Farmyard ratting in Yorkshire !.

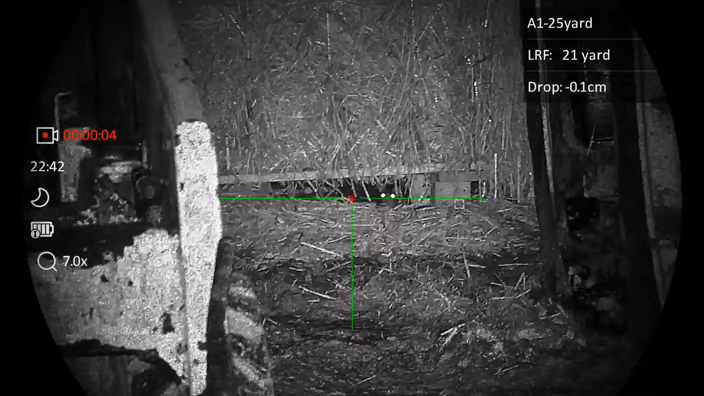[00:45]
know peeking from his little hidey hole smaller
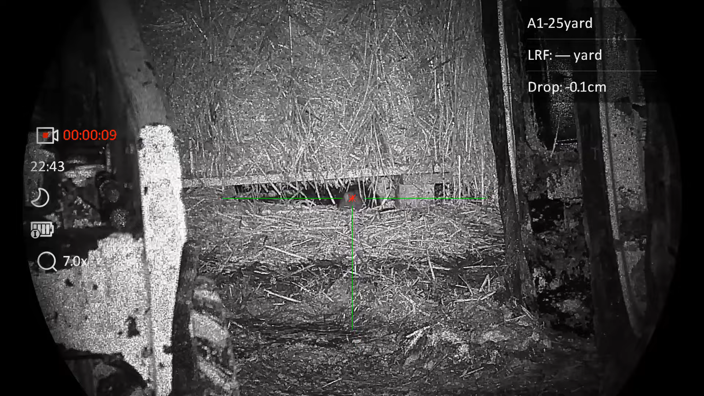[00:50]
there have some of that mate it appears that we have a rather popular vantage point this evening look there's two of the little monkeys and
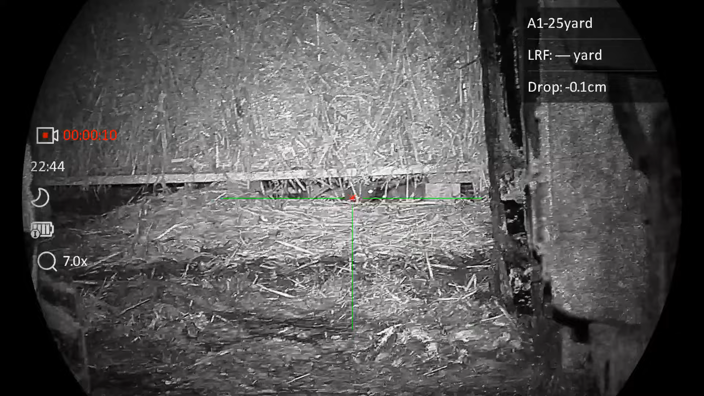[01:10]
that wasn't the best shot but it did go down
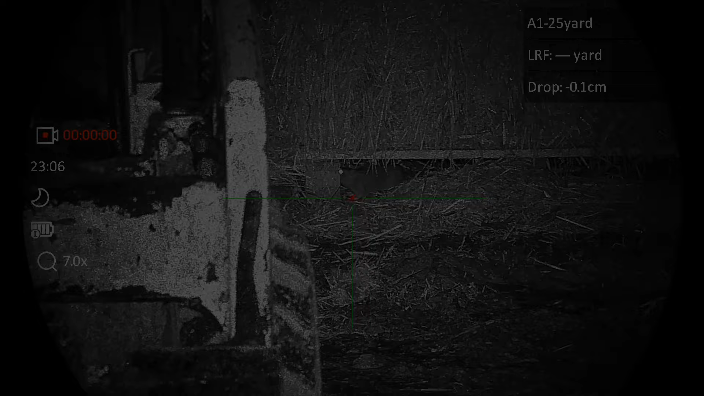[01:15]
oh I do wish that rat basher would stop
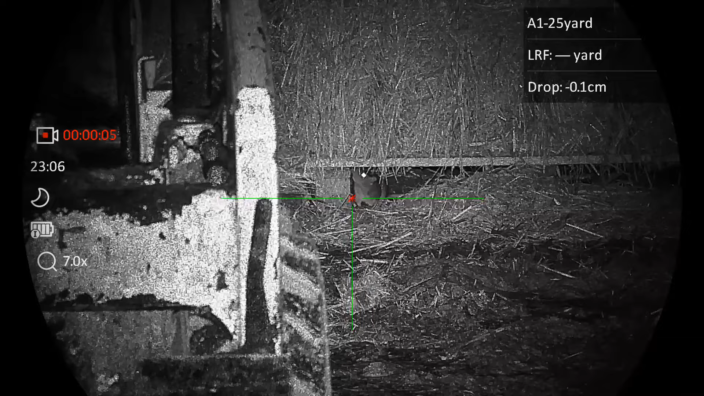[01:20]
blowing kisses wallop there you go I'll stop now okay
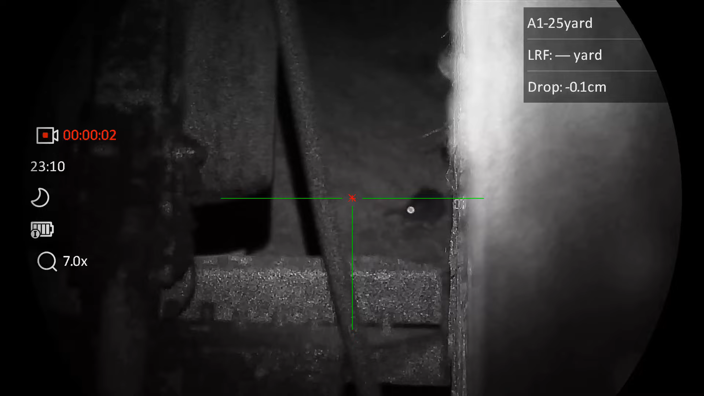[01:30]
everyone I'm going to try hiding here in the darkest
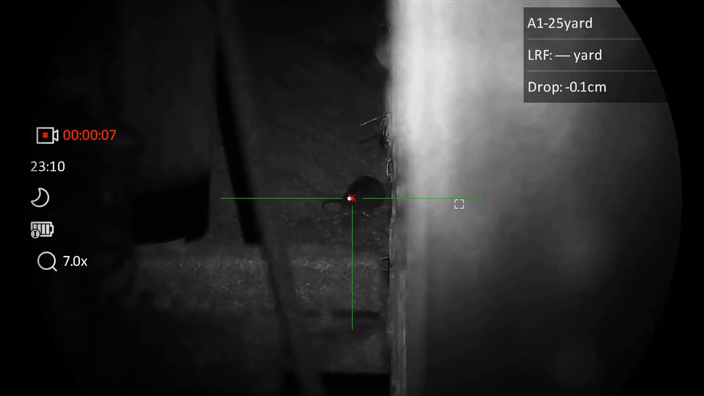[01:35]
recesses of the barn yes oh that
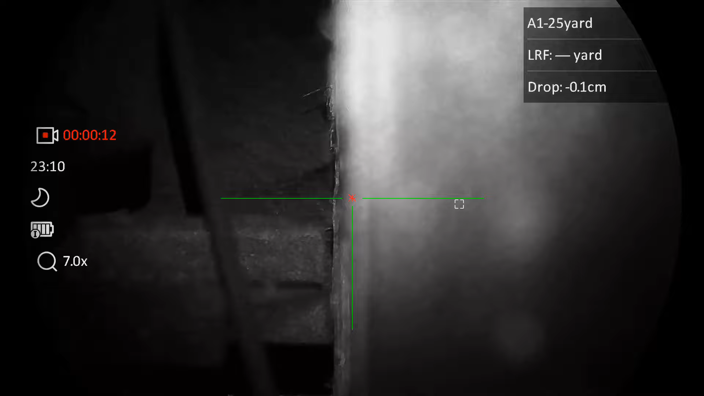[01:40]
didn't work did it I heard that
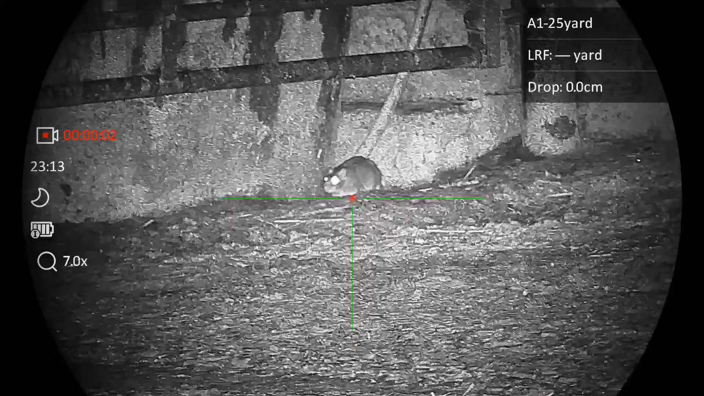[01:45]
rat basher's having problems with his eyes apparently
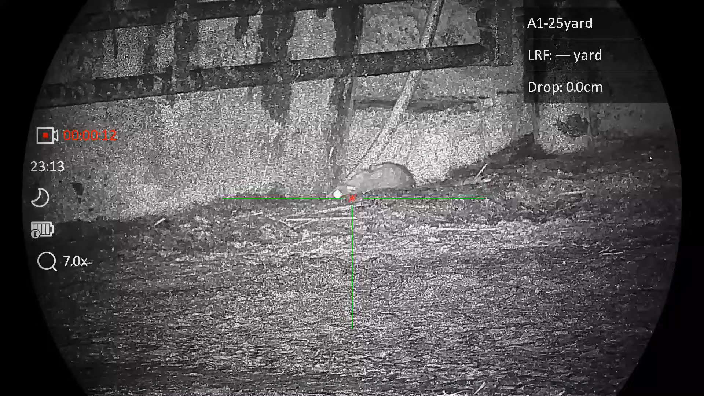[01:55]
well I've been loads of
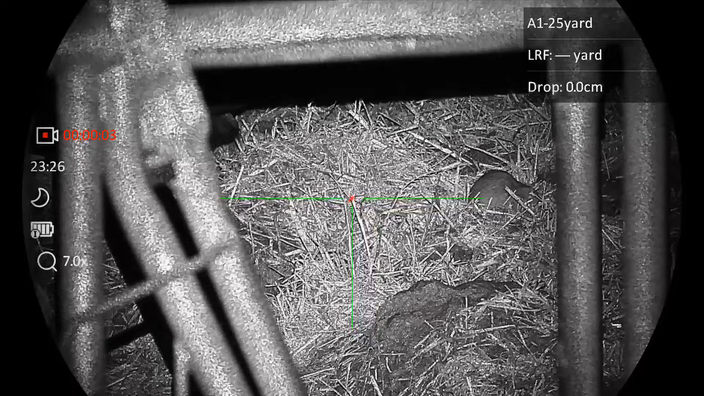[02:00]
problems trying to see this one and then it made the fatal mistake it lifted its head up wallop
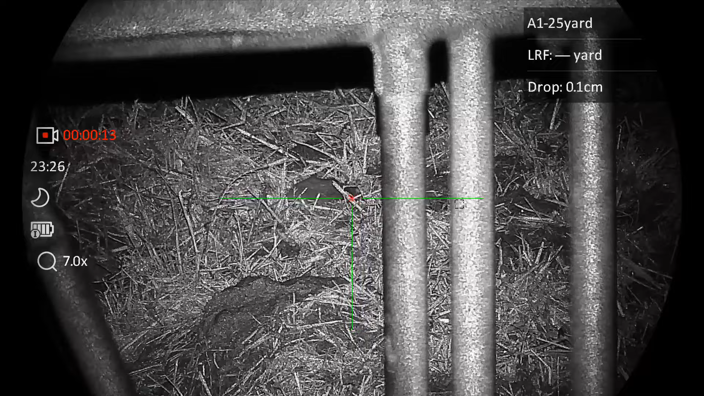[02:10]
there you go well this one decided he wanted to hide behind the gate so there you go
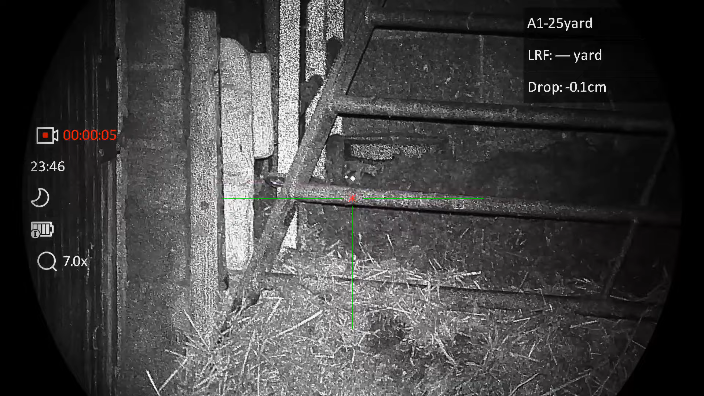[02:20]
and then it happened the old empty mag routine will it work it might do what do you think haha gotcha you little scamp I'm giving helicopter tail and thrashing about I'm upset
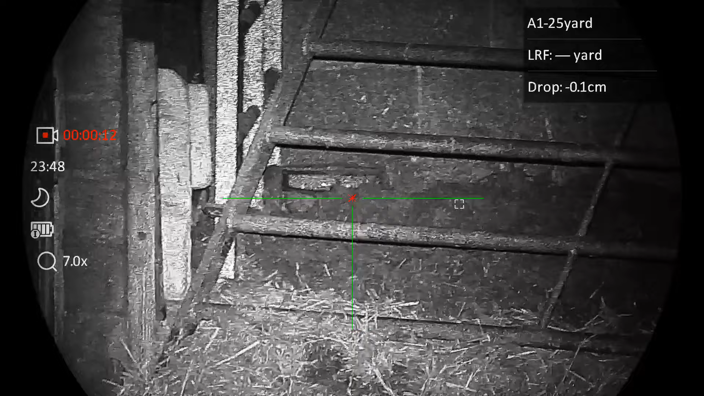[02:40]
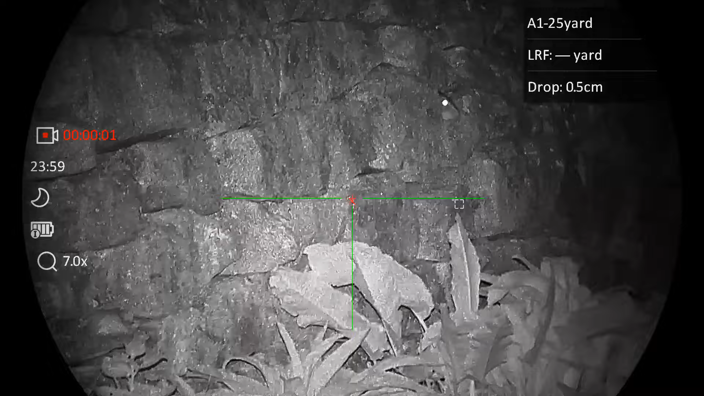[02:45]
I'm going to hide in the wall with a girt oaf can't see me
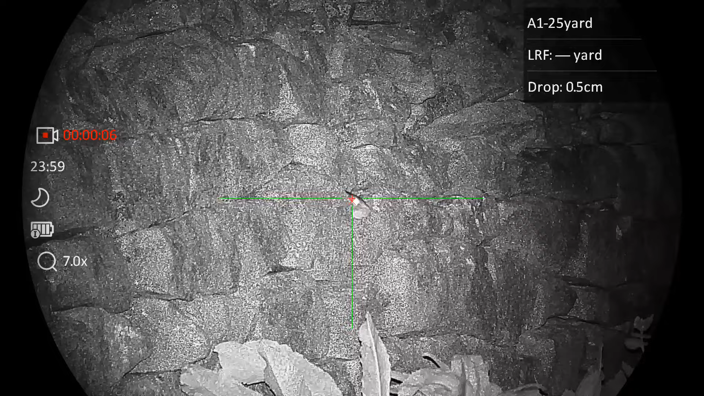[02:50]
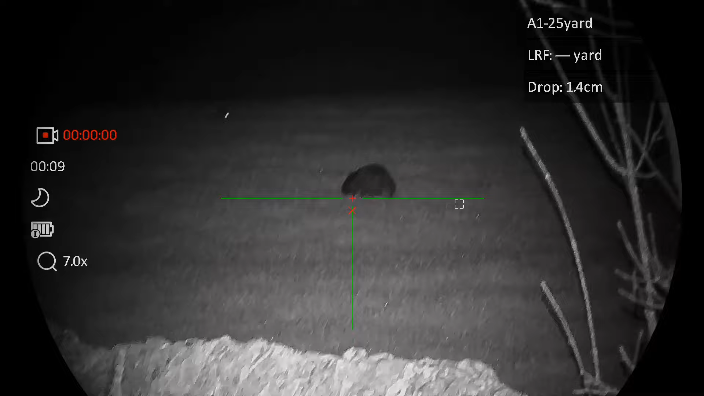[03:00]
and here we have a bit of a treat for you it's Billy Brocklehurst out on his nightly meanderings now he's not looking at me can you tell what he's looking at yes yes he's hanging that rabbit up he thinks it's lunch
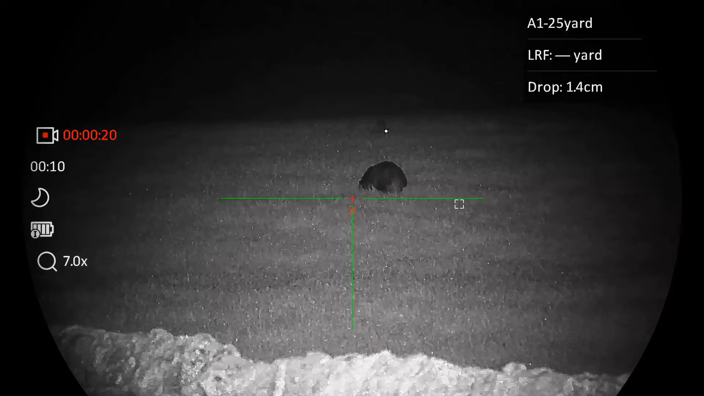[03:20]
the rabbit's not quite having it though you know what I mean he's he's not that impressed shall we say but it's lovely to see him out and about